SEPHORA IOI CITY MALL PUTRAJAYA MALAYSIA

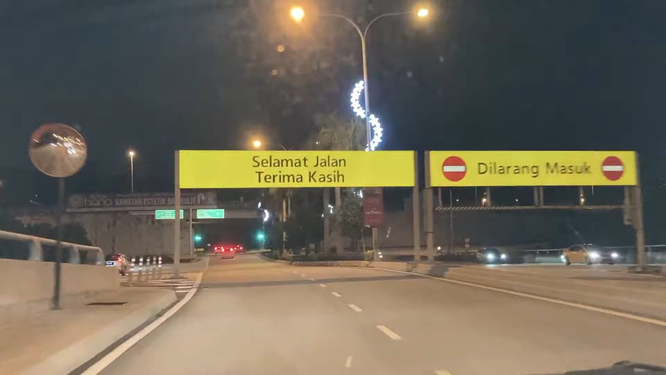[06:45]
Dia pun dah kata sama jalan, terima kasih. Okay, cepat lampu hijau.
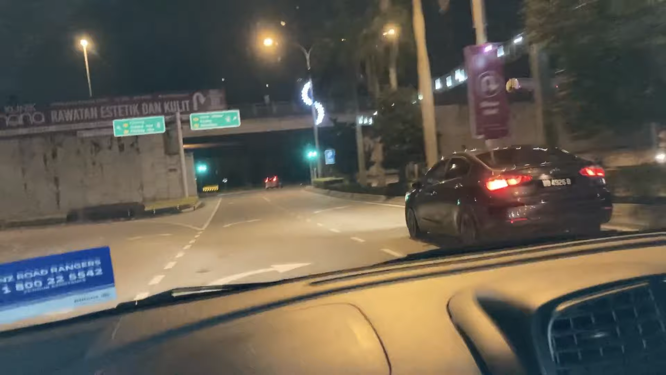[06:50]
Go, mama muda go. Laju. Slow je tengok dia bawa berapa.
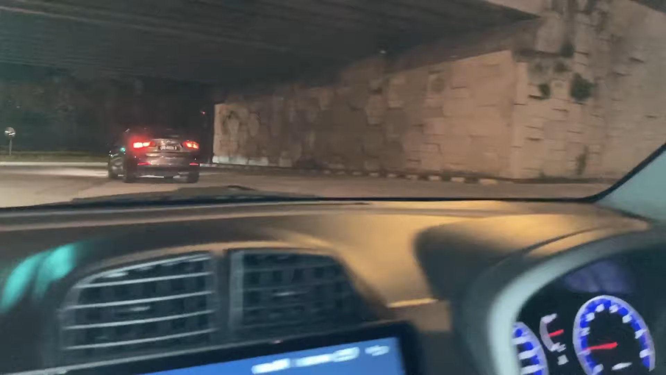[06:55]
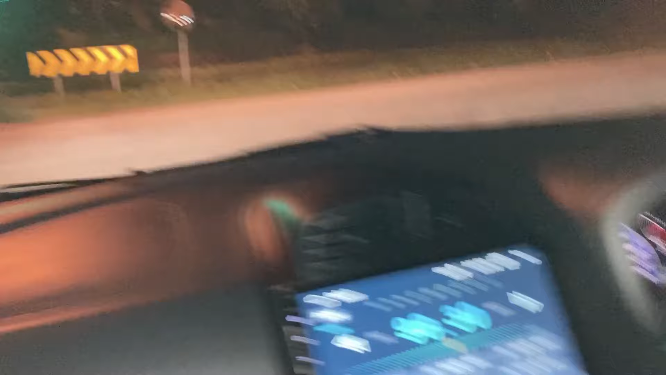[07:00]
Tak sampai 40 pun guys. Yo, jauhnya dia pusing.